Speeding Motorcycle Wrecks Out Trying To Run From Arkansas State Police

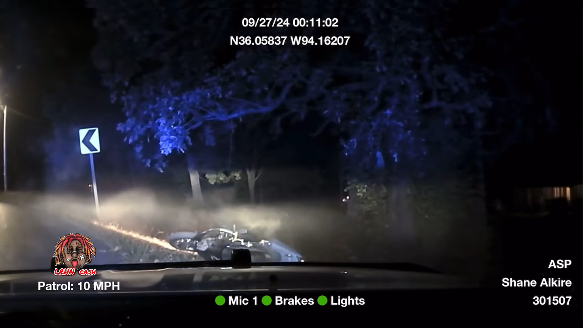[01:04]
You all right? Huh? You all right? Don't move. I don't know. I don't know. I don't know. I just had a motorcycle run from him. He just got up here. We're on 71 business. And what?